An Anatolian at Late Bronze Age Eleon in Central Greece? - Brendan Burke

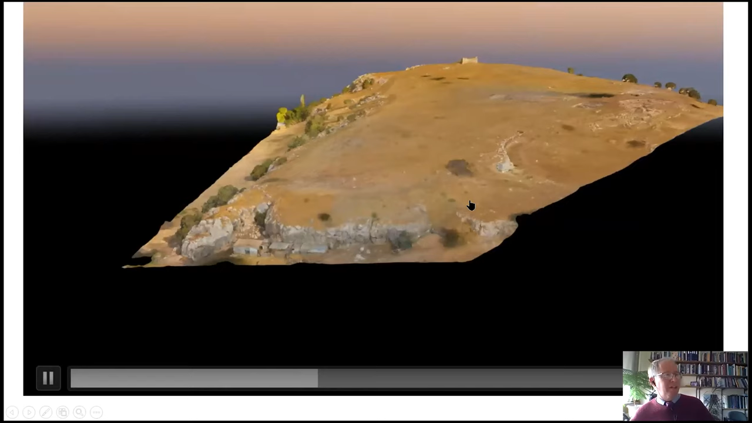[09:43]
This was an elevated plateau in the Acropolis. Is it working for you all? You can see? Okay, good. And what was in the landscape was this polygonal wall.
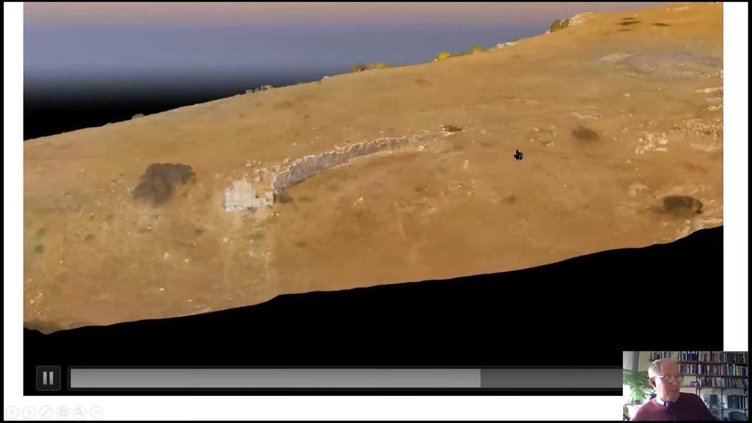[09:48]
This wall had never been explored by archaeologists, and we did a field survey above, and we knew that there was something significant there.
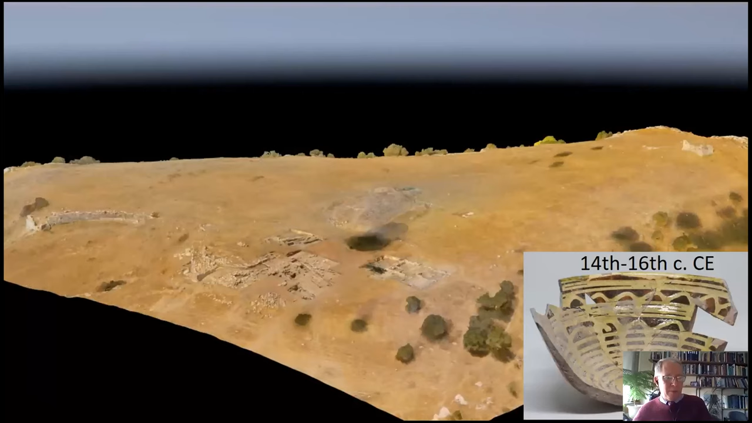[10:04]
What we found was material from the medieval period, primarily with this tower off to the west, archaic and classical remains.
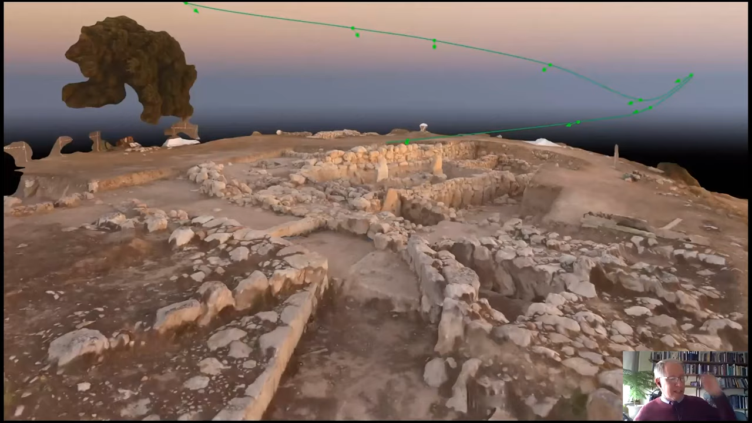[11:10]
Here is another one of our digital models. This was a somewhat stunning discovery for us.